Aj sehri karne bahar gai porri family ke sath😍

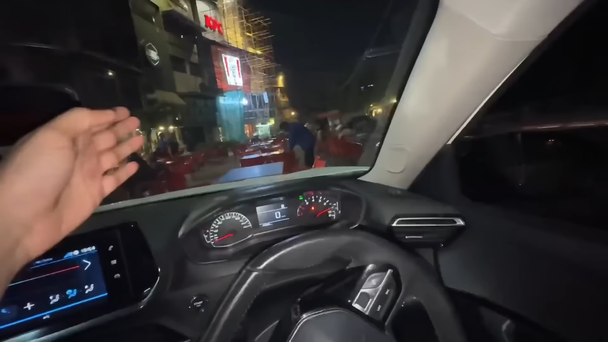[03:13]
कुछ लोग जो है बाहर बैठ के खा रहे हैं और कुछ जो अंदर खा रहे हैं।